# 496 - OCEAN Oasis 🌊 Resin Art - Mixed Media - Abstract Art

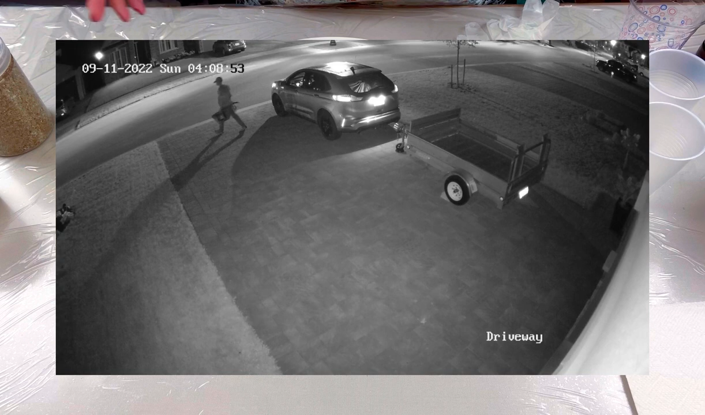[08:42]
he took my he took my grocery bags he took everything he he left nothing except for my owner's manual for the car um